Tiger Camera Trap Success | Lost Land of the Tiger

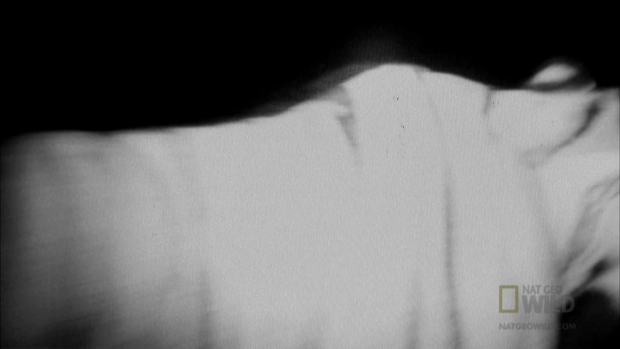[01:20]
it just has to be the tiger.
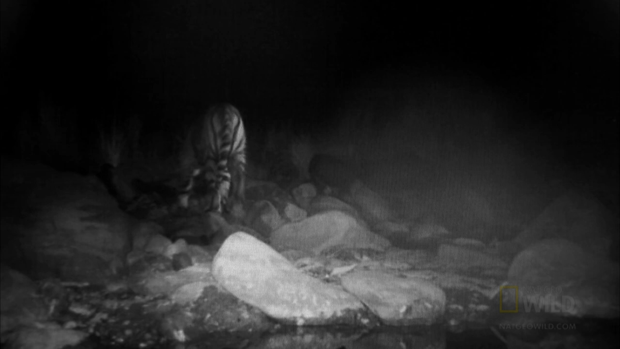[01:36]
Gordon has four images, but they may all be the same animal. He'll leave his remote cameras recording until the end of the expedition. And then compare the discrete markings to see how many different tigers live here.